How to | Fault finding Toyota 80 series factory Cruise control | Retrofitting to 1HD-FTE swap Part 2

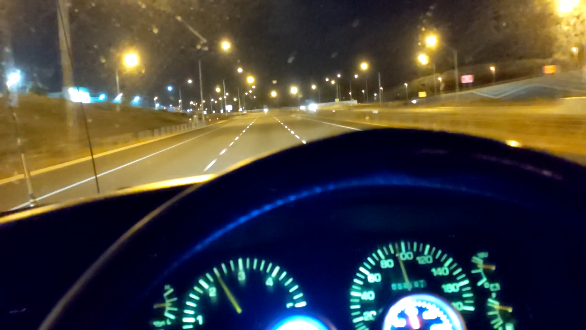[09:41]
so it clicks up in about 1k increments um because my ft is tuned it it is quite harsh the pedal is very sensitive so clicking up it does sort of ramp up really quickly as you can see and then come back down and settle because of this if you use the cruise control at around 60 k's an hour um it's a little bit too touchy it sort of ramps the throttle up a bit too much and then backs it off and then ramps it up and it gets a bit confused i
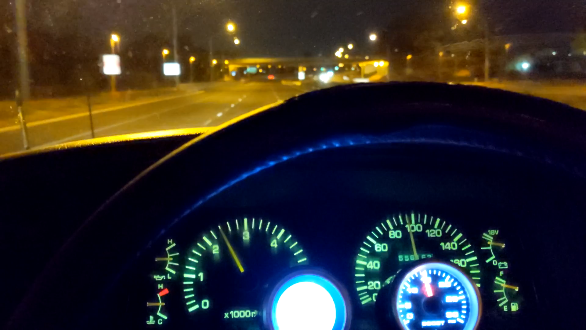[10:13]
think if it was a factory fte they're a bit of a lazy pedal um so it should be all right but because when i got my car tuned they sort of tuned all that delay out it's uh it's very touchy and it's it's a bit hard for this cruise control to uh